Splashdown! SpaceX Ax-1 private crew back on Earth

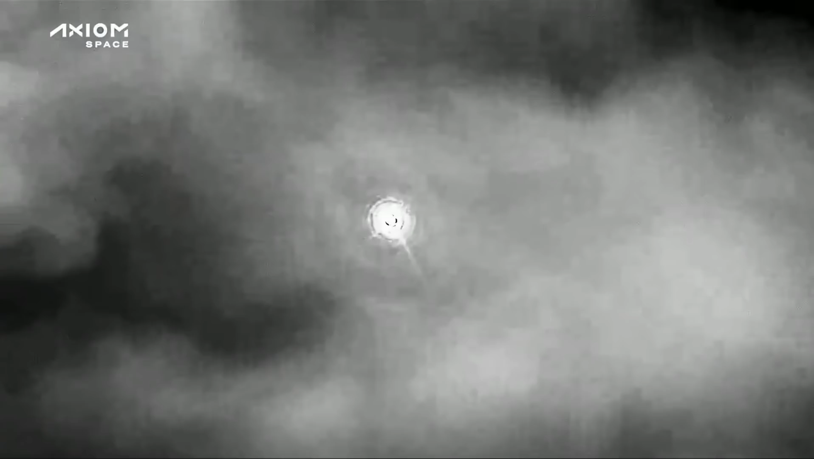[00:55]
As we mentioned before, the external temperature of the capsule is about 3,500 degrees as it makes its way through the Earth's atmosphere, but the crew, they're comfortable inside.